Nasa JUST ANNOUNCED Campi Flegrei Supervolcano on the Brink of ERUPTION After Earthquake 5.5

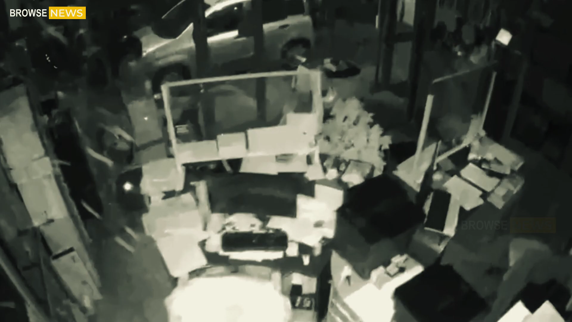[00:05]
Powerful 5.5 magnitude earthquake in southern Italy triggers panic amid fears of imminent eruption.